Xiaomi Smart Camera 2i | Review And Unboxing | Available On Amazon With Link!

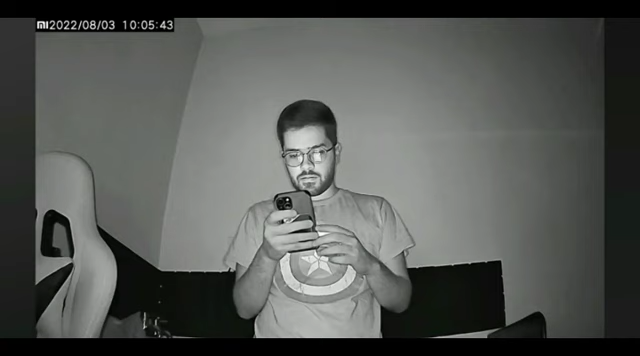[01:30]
So, in extreme dark conditions, you can still see your footage because of night vision and night vision works really well and it is automatically triggered. It's not like you'll have to manually switch it on and off. It will be automatically triggered.